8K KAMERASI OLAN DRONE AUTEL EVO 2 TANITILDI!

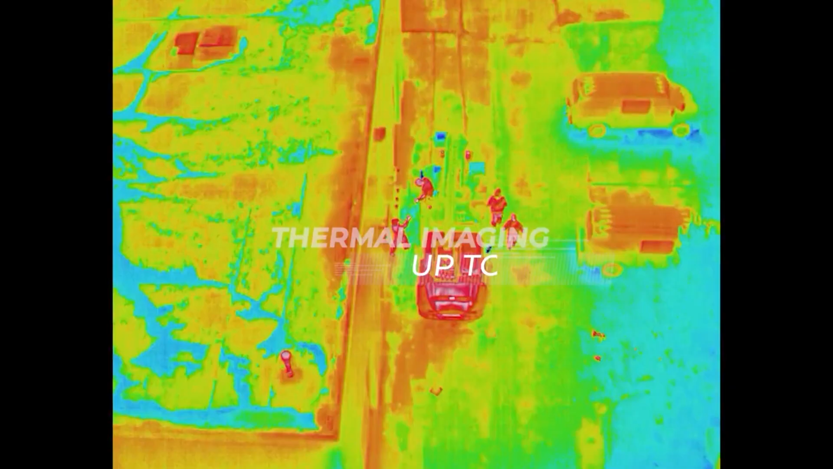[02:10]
ISO aralığı ise 100 ile 3200 arasında.
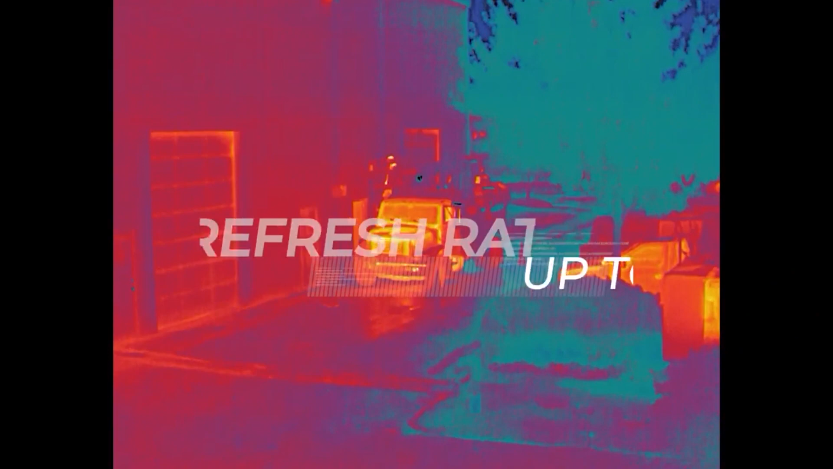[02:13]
Maksimum çözünürlüğü ise 8000 ile 6000 arasında yani yine 8K'lık bir görüntü verecek bize.